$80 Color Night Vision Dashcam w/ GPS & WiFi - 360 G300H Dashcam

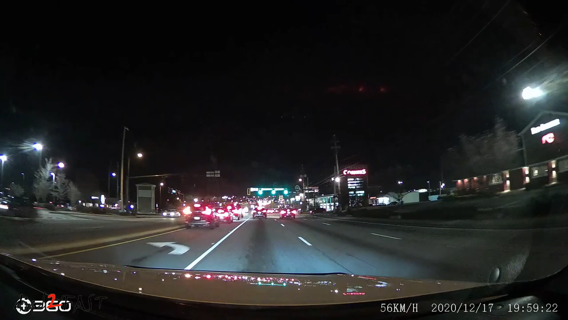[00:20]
It also features color night vision, parking monitor, wifi connectivity with app, and built-in GPS to log driving data.